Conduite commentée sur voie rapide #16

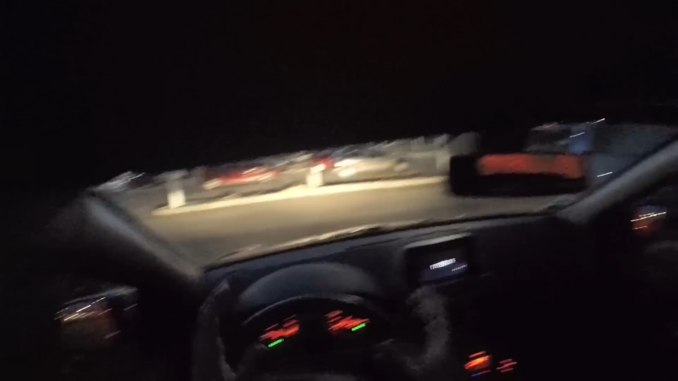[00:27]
première je ferai la main je contrôle alors ici vous voyez il y a déjà ce buisson là qui me gêne donc il va falloir que je sorte doucement il va falloir que j'avance à tâtons
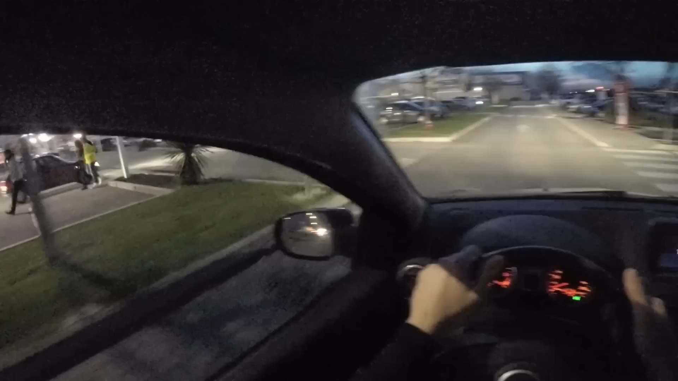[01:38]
allez donc ici on va tourner à gauche rétro intérieur rétro extérieur angle
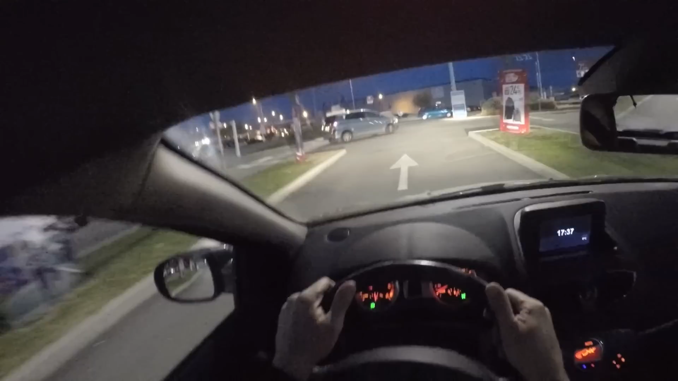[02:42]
alors là il ya une intersection à gauche à droite donc lui vient de griller son stop tranquille normal donc là je vais aller je sais pas trop où je vais aller je vais aller à gauche
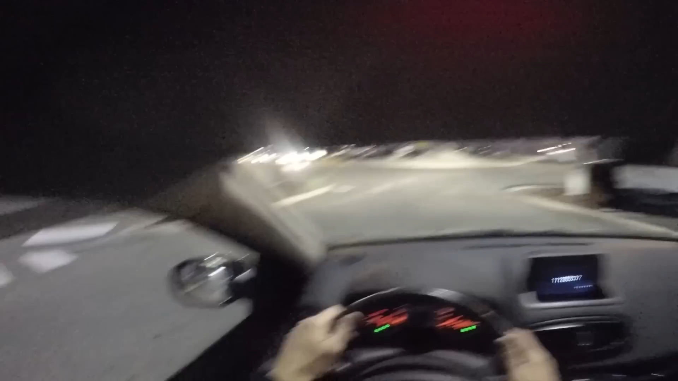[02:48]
intérieur extérieur angle mort bon je fais mes placements un petit peu tardivement comme vous pouvez le voir mais c'est que je sais pas
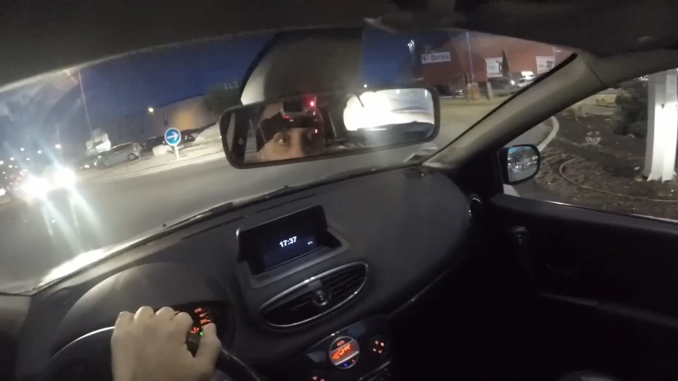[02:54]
trop où je vais donc ok donc je fais gaffe avec la barre qui est gênante comme vous savez maintenant vous avez l'habitude allez avant de sortir du giratoire je contrôle je signale et je sors
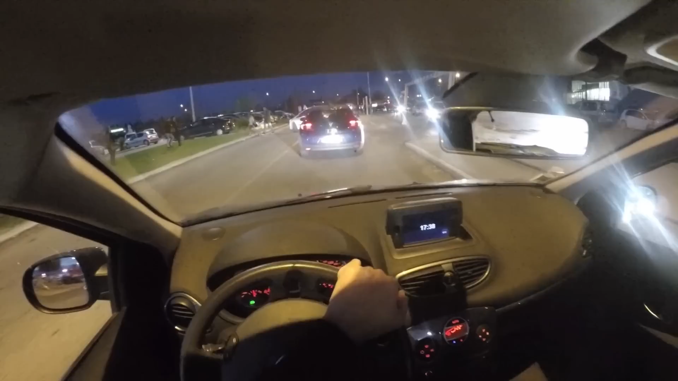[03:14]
alors celui qui arrive de droite il n'a pas la priorité j'ai pas à le laisser passer vu que devant ça bloque pas donc il faut pas non plus inventer des règles de code parallèle il faut faire preuve de courtoisie c'est vrai mais il faut quand même essayer de suivre un certain rythme quand vous roulez voyez regardez heureusement que je me suis pas arrêté derrière le véhicule devant sinon j'aurais bloqué l'issue derrière il me colle un petit peu d'ailleurs il ya
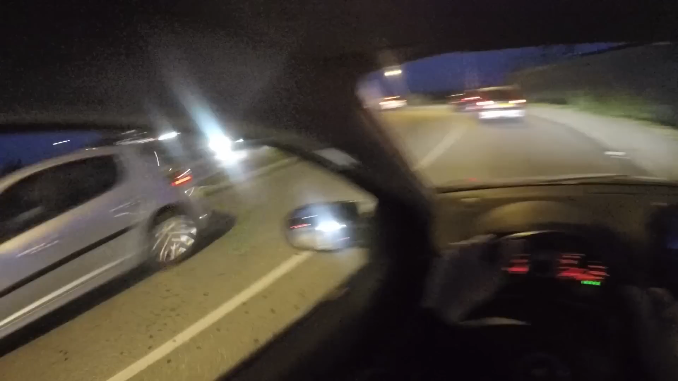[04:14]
à ce giratoire on va aller on va reprendre la voie rapide donc je vais aller à gauche alors dès maintenant je regarde bien partout autour de moi je garde toujours ma distance avec le véhicule qui est devant je vérifie surtout ici là qui est pas un motard là qui
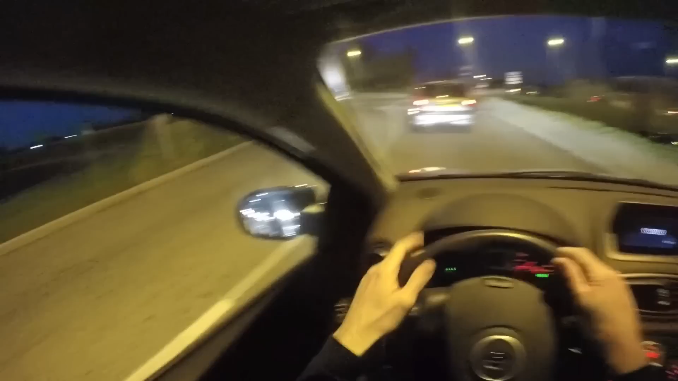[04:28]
remonte j'indique et je reste placé je ferme les espaces à gauche maintenant
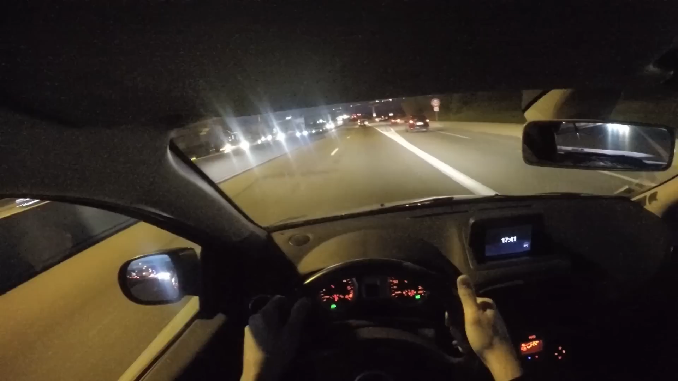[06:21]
un effet domino allez je vais doubler donc derrière tout est bon le véhicule est très loin il arrive doucement j'ai jeté plusieurs fois des coups d'oeil pour m'assurer qu'ils me rattraper pas parce que je vous rappelle que c'est qu'en regardant plusieurs fois qu'on peut évaluer la vitesse des véhicules en une fois on peut évaluer que la distance donc maintenant alors là je suis tenté de me replacer à droite puisque c'est le code qui me le dit mais combien du monde qui arrive je vais attendre un petit peu comme ça je vais leur faciliter le passage alors est-ce qu'il m'a bien vu lui hop j'accélère un petit peu pour plus être dans son angle mort
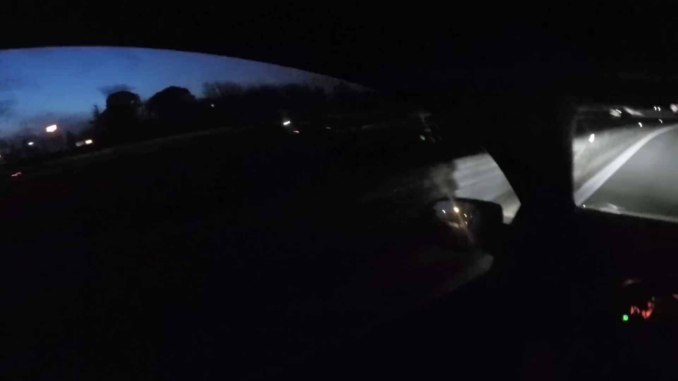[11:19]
d'accélération en plus il y a pas mal de monde je prépare mon clignotant maintenant là j'accélère j'accélère je tire ma voiture je suis en sur régime
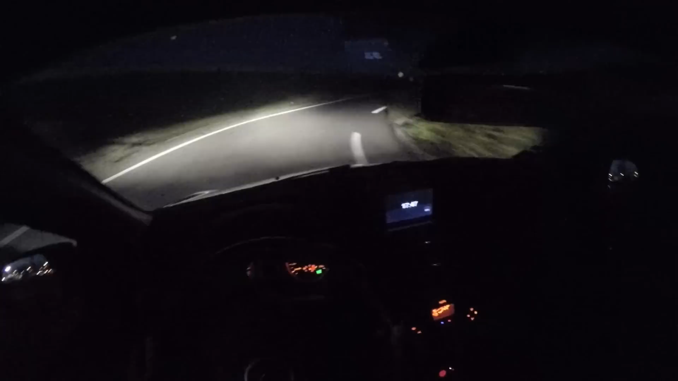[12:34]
voie d'accélération je tire ma vitesse troisième je prépare mon clignotant allez je regarde dans les rétros coup d'oeil bref et répété dans les rétros tout est ok je vérifie l'angle mort allez dernière accélération pour entrer 90 km heure j'y vois pas très très très bien donc je vais pas trop vite
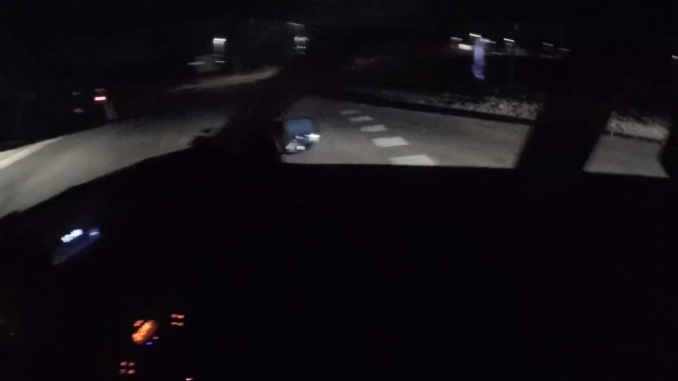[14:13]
bon j'y vais vous voyez je le coupe pas à le rond-point je rentre droit j'attends d'être dans ma voie alors il y a carrément trois voies là dans le rond-point elles sont pas très bien matérialisées mais il y a trois voies donc écoutez je vais faire un tour complet là pour vous expliquer quelque chose moi la sortie que je vais prendre c'est celle là mais par contre ce que je vais faire c'est que je vais pas je vais pas redescendre de deux voies d'un seul coup on pourrait le faire mais c'est plus sécuritaire de redescendre d'un étage un peu plus tôt